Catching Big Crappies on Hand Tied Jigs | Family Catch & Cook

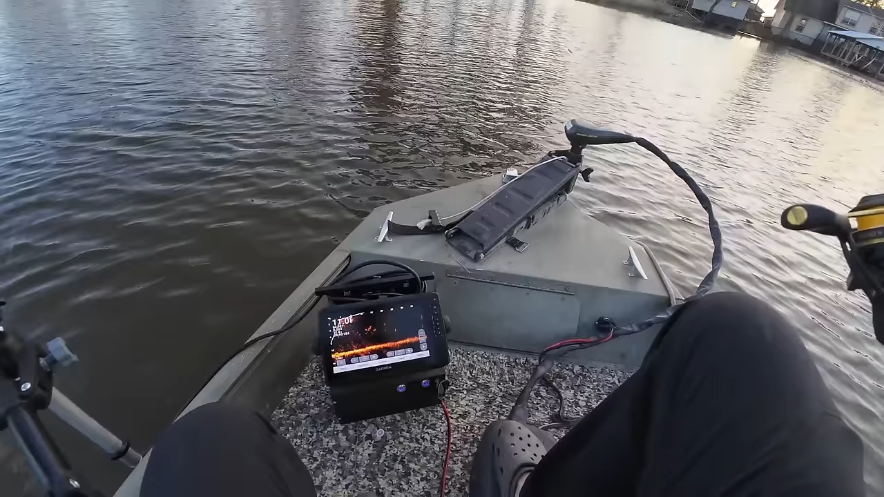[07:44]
Blobs. There's that stump I was talking about. There's a blob. I had one guys. It felt humongous that came off of one of these stumps. It just came unpegged. I don't know what the deal was. This is a big one now. This is probably a you know 15 incher. Right here. Coming in for a little.